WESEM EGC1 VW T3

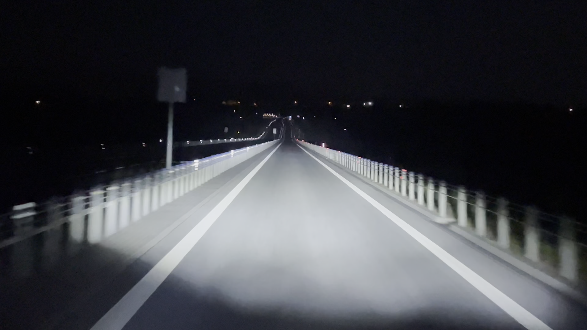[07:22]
lekko pół kilometra. To co widać tam, to jest około pół kilometra zasięgu. Może nie aż pół, ale ze 400 metrów będzie jak nic. Dobra, a z ferworem? A z ferworem to już jest dzień. Żadne oczy zwierza nie uciekną.